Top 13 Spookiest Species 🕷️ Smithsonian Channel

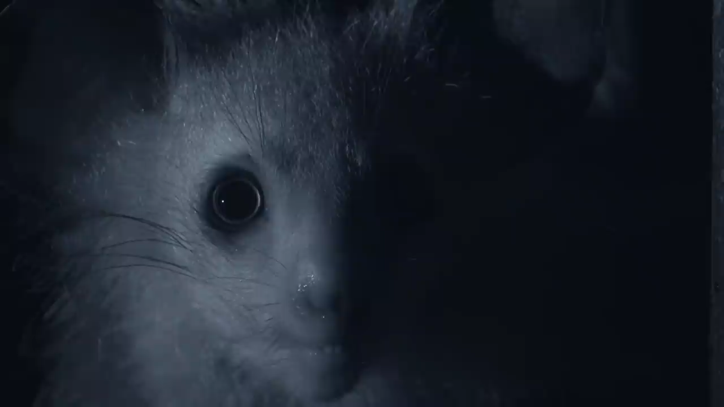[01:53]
Eyes that seem to look right through you.
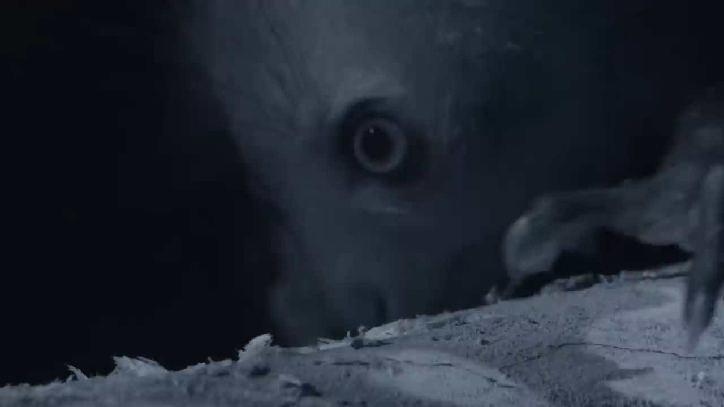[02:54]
The elongated finger taps at the bark.
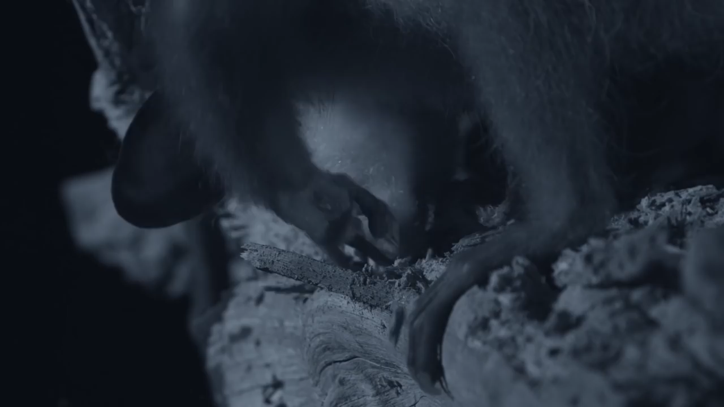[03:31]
The long, hooked digit leaves the defenseless larvae with no escape.
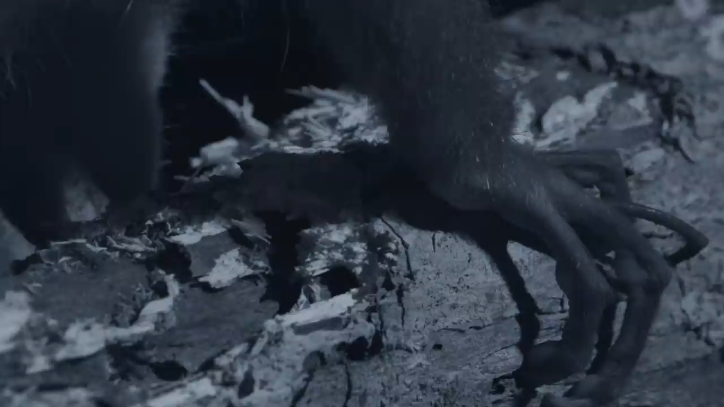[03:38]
Sharp incisors drill through bark with mechanical efficiency.